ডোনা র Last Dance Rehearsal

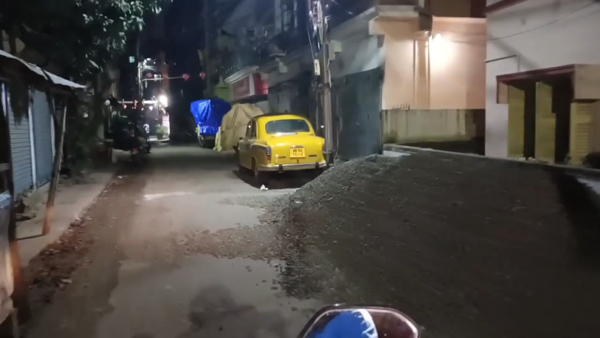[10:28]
মন্দিরে দেখো সাজাচ্ছে, মনে হচ্ছে দুর্গা পুজোর জন্যই এগুলো সব সাজাচ্ছে।